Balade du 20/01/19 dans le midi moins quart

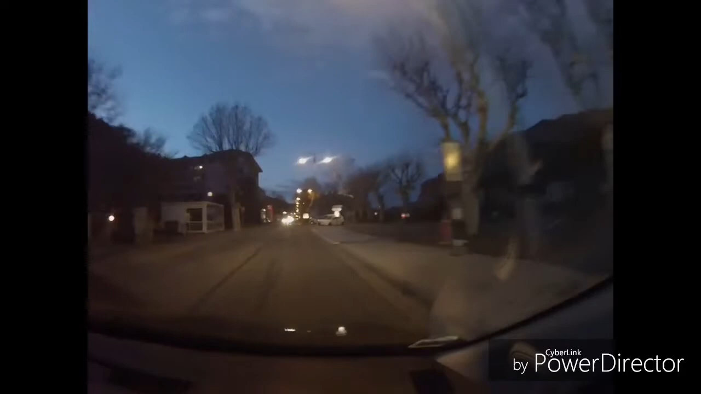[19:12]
On va essayer de pouvoir vous filmer la citadelle éclairée. Je garantis rien. Moi, je la vois là, à l'œil, mais dans la caméra, je sais pas ce que ça donne. Hop, il n'y a plus d'arbres. Elle est là-haut, perché.